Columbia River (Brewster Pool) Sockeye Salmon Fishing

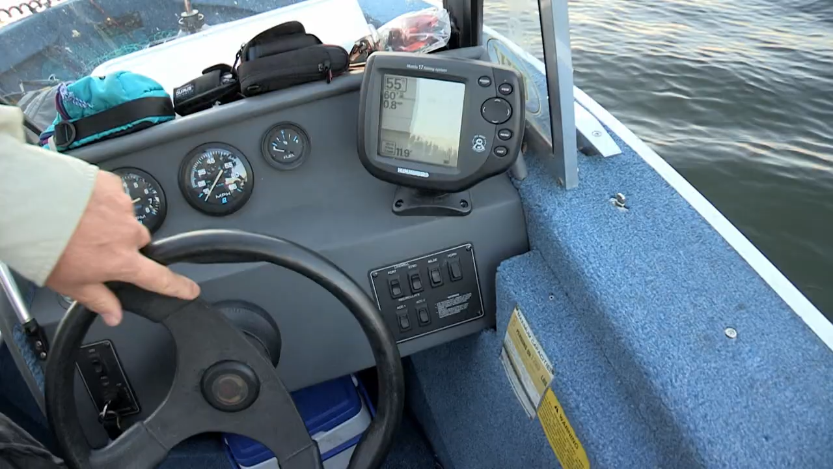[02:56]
The fish showing up here on the depth finder, so we're going through them right now.